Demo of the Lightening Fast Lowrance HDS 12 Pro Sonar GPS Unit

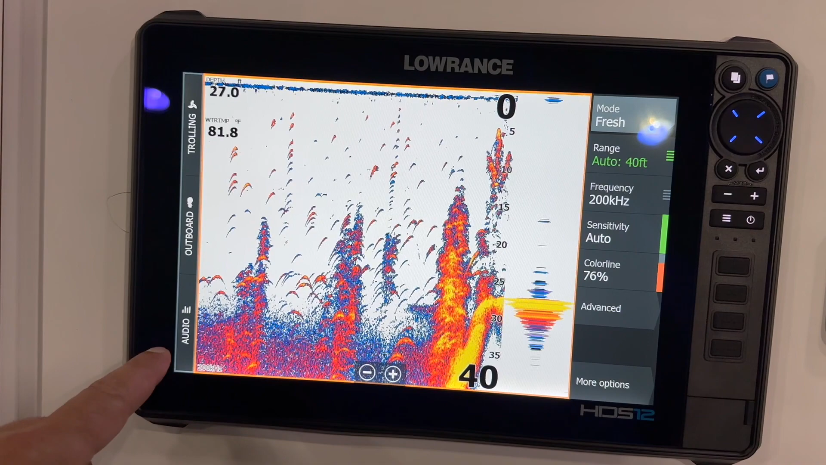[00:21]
It's got a great processor in it, and the resolution on this 12-inch touchscreen is fantastic.
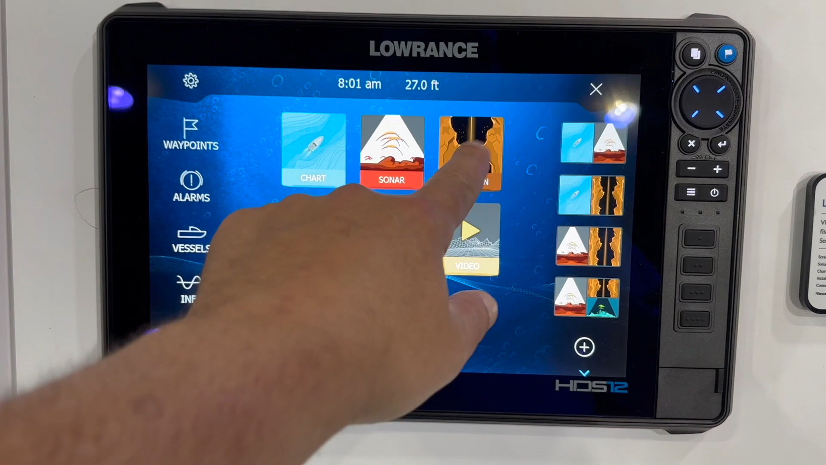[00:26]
Next, we'll check out the side scan imaging, and as you can see, it displays what's around the boat in amazing detail.
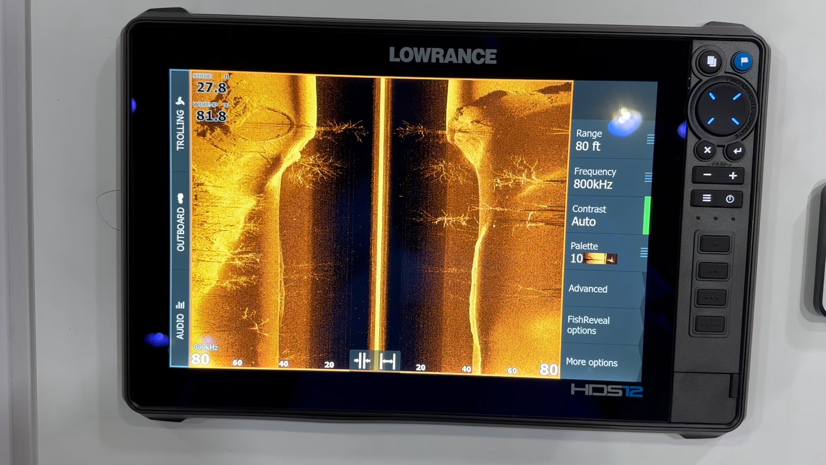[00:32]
This is great for finding those hidden spots on big water because it gives you a peripheral, wide field of view in great detail.
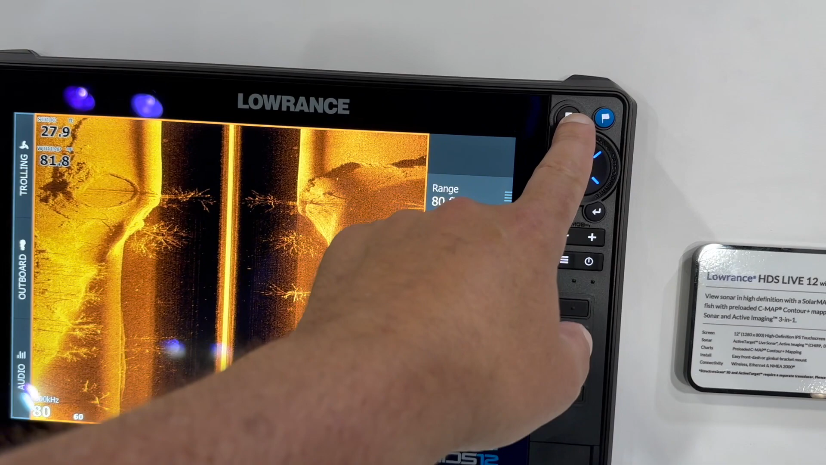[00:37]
And speaking of detail, you guys got to see the detail in the downscan imaging on the Lowrance HDS 12 Pro. And as you can see, you're going to be able to clearly decipher different sizes of fish holding up against structure, be it timber or other structure on the bottom.
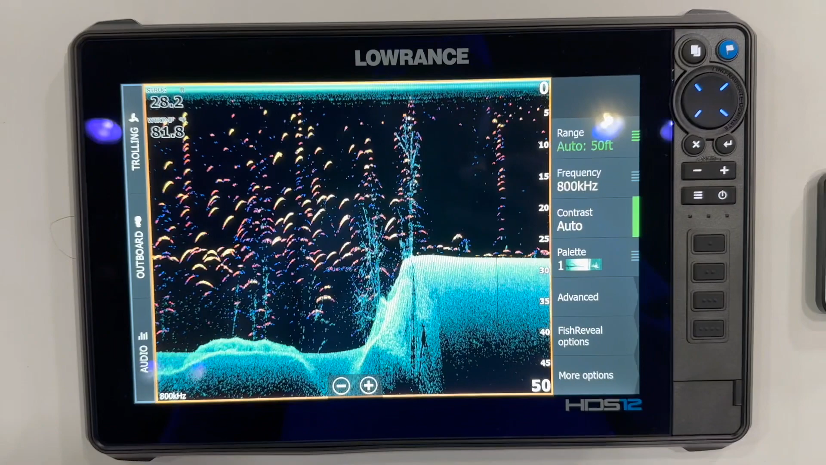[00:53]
You'll also be able to see your lure in relation to the fish. The next thing we're going to take a look at is your steer page.